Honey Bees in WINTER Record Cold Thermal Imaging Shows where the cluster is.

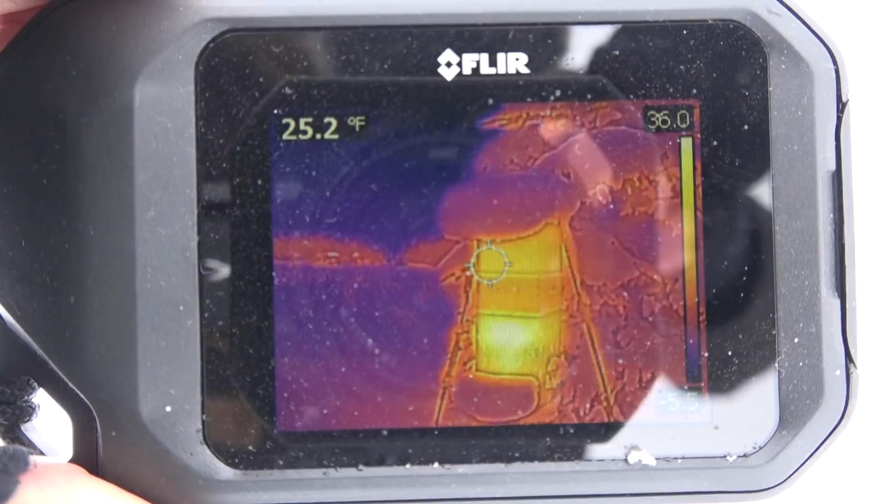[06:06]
On screen: spot 25.2°F
know that they're alive and remember they don't heat the entire interior of the colony the box
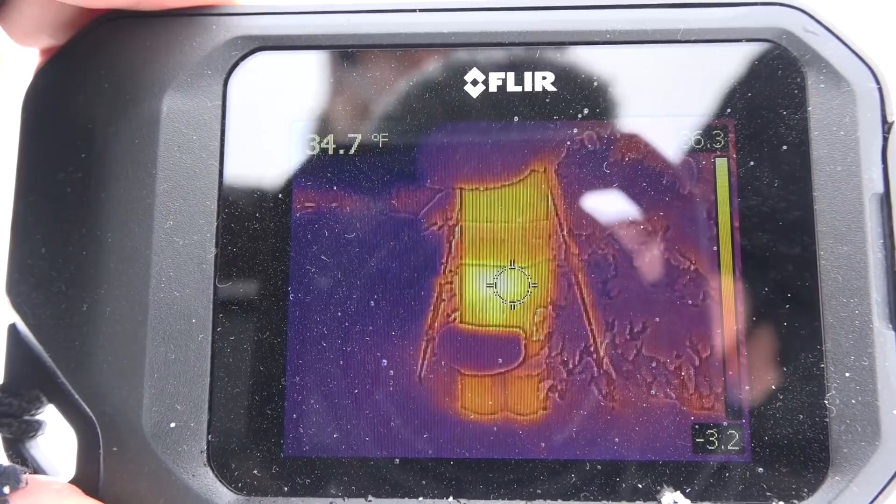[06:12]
On screen: spot 34.7°F
beehives that are larger are not heated throughout they're just heated in the cluster and that allows the bees to rotate out to the perimeter of the